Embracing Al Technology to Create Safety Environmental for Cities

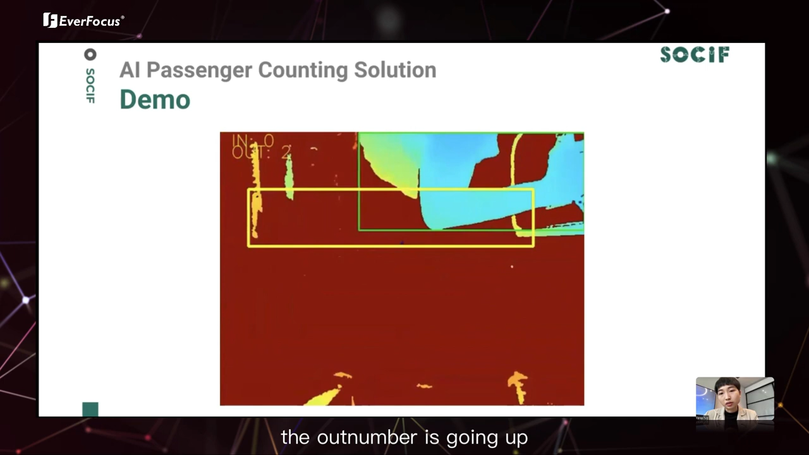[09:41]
So we can count out people out from the bus.
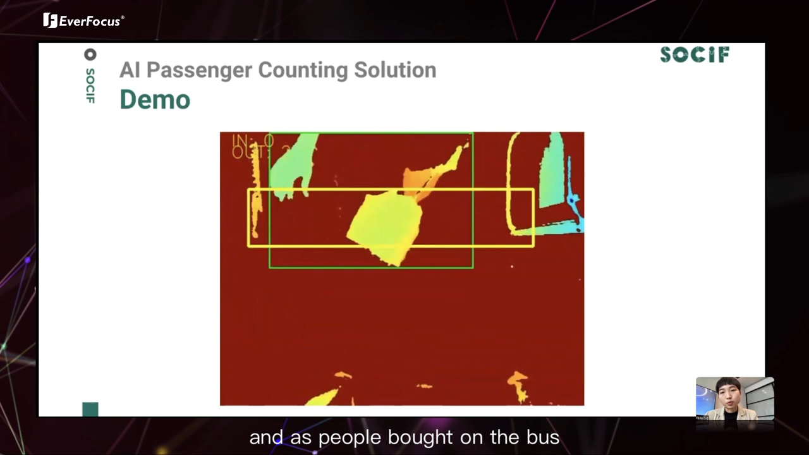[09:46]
And as people port on the bus, we count the people in and this is using a lighter sensor and the edge computing unit from ever focus.